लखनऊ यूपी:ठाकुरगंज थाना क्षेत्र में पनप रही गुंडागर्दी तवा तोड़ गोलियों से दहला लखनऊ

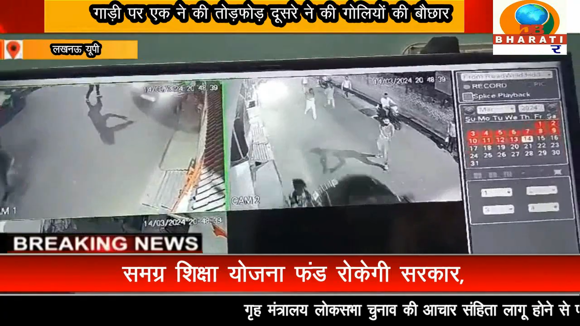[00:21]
ने की तोड़ फोर्ड दूसरे ने गोलियों की बौच्छार चलाई के कई राउंड गोलियां ठाकुर गंज लाके में दबंगई का खुलेया मनजर सीसी टीवी में हुआ कैद